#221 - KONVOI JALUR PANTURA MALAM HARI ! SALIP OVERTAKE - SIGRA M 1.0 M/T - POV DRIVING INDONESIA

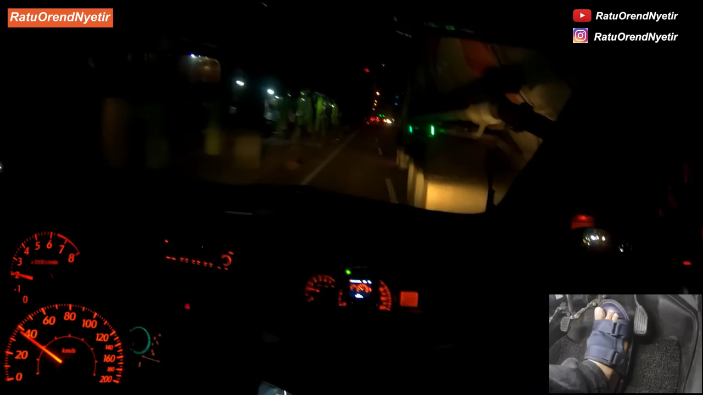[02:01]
dim lagi waduh papa mau nagra ya jadi ketika saya dim kok makin ke kiri maka saya nahan dulu Brai itu kode gak ngasih ketika saya rem saya dim lagi baru goyang kalan entah dia gak sadar ada saya atau memang tidak lagi pengen ngasih jalan sedangkan kita hanya bisa salip dari kiri Brai bila memungkinkan ya kalau tidak memungkinkan maka ditahan dulu gitu loh Brai waduh ini mobil depan penyok kayak gini Brai kasihan sekali